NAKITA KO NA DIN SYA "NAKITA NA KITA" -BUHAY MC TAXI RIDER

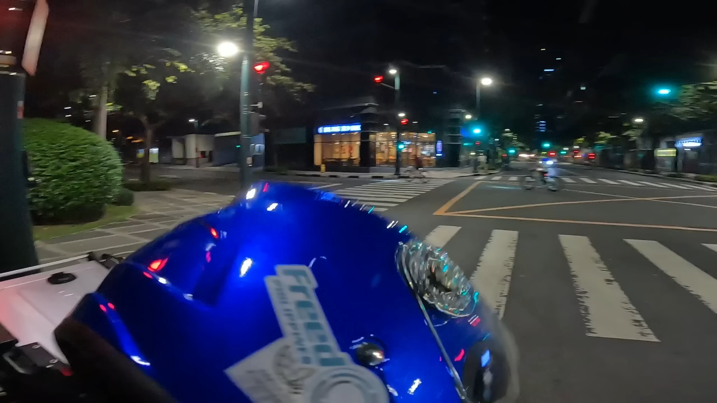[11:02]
So, nandito na tayo sa BGC guys.
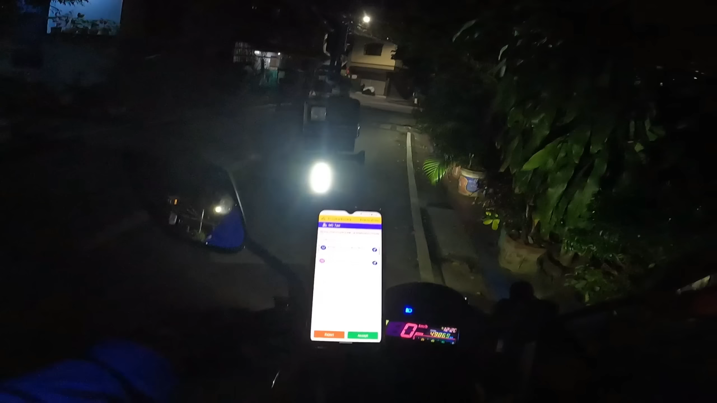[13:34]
Subukan tayo guys. Bago mawala ang fee, accept mo na ang booking. Puntang Pasig. Muna ka na to guys. Hello? Opo, papunta na po ako. Joyride. Pasig. Okay sir.